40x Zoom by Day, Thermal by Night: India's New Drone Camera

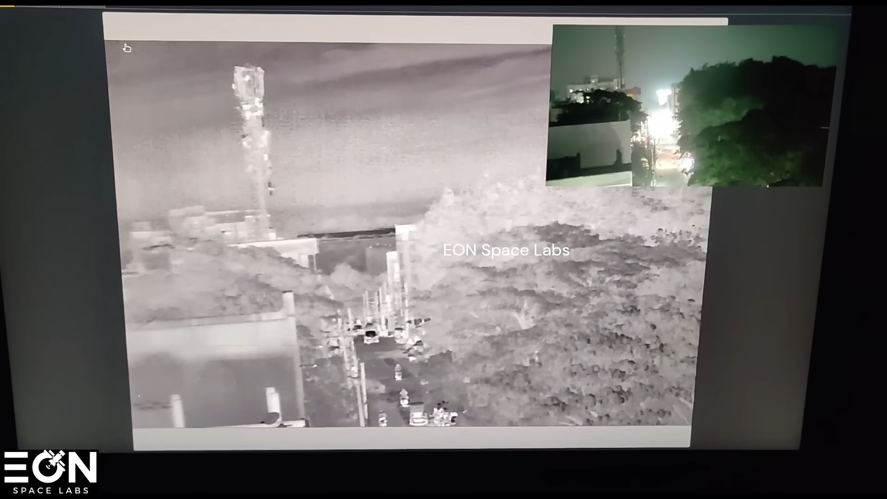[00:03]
यह एक इंदेन स्टपप का डूल ड्रोन कैमेरा पेलोड जो 40 एक जूम भी कर सकते है और नाइट विजन भी मैंने इन्हें
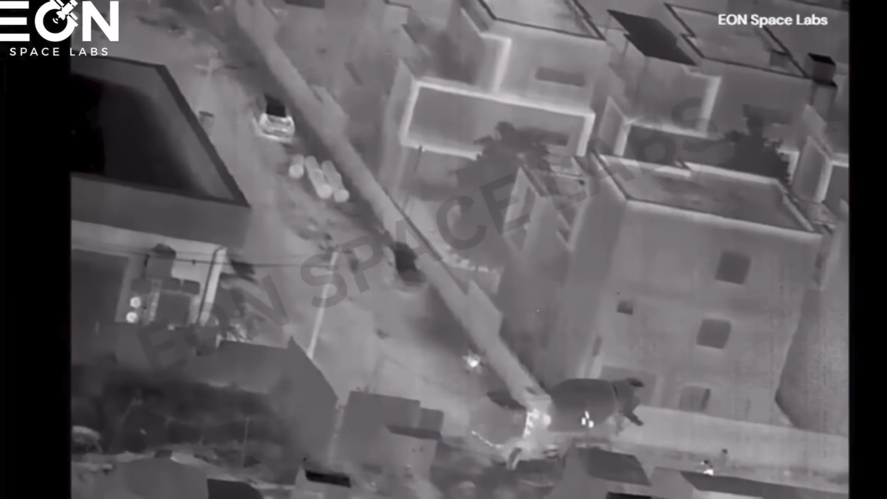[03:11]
infrared which is the wavelength of light which is emitted by some warm things so if it is a human or a vehicle or something that is warm, it means that it is relative so this lens allows the IR light to allow the rest of all of cameras to work.
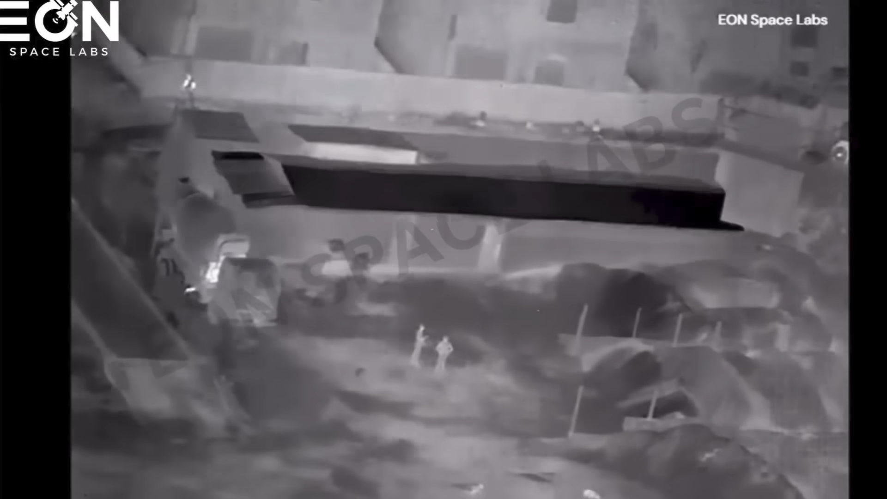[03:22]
Although although there are many people who are trying to make a night vision camera but this is how you can use the infrared light but like this just how you can use the infrared
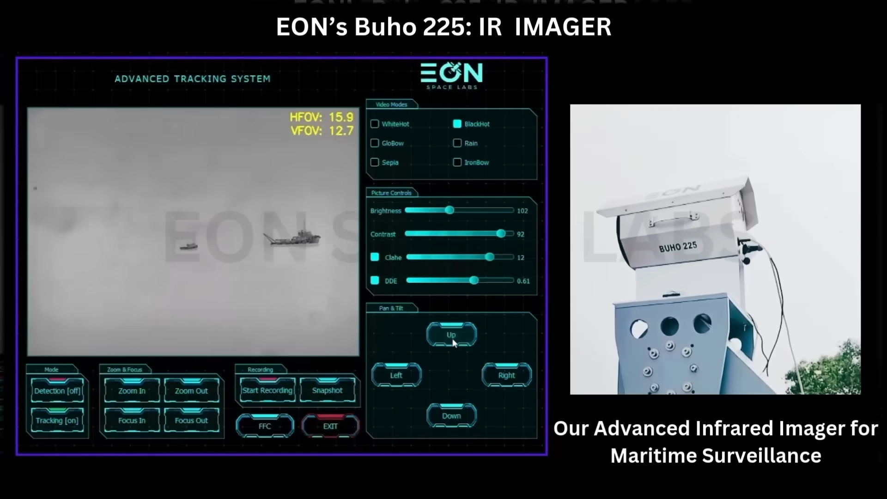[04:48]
ग्राउंड बेस्ट ऑब्जवेटरि भी बनाते हैं यह बोहो 225 जो है वह मैरिटाम सर्विलेंस के लिए बना है यह मुस्लिक आयर बेस्वाले यह सिमिलर टू लुमिरा